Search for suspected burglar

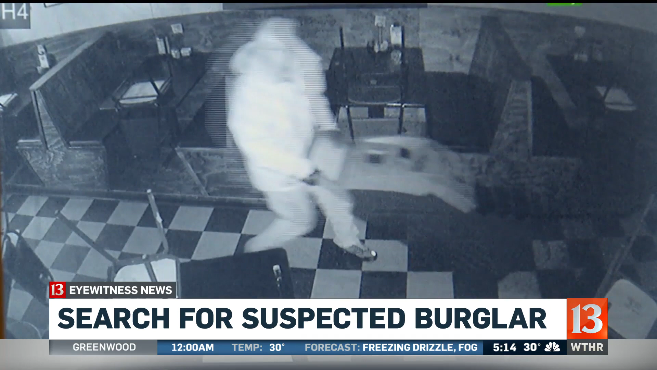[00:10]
And the same man suspected in a string of break-ins in several Indianapolis bars, including this one.
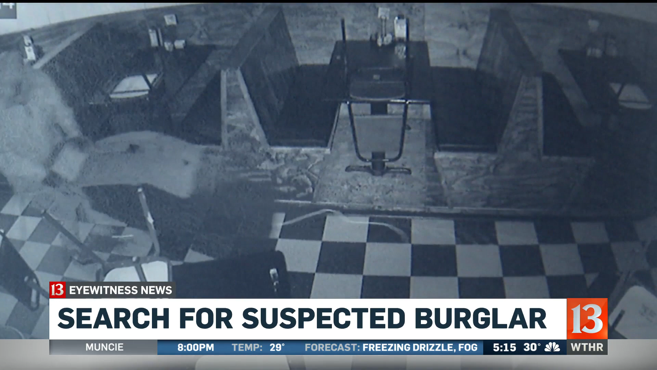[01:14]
Officers later learned he broke out that window with this huge rock outside.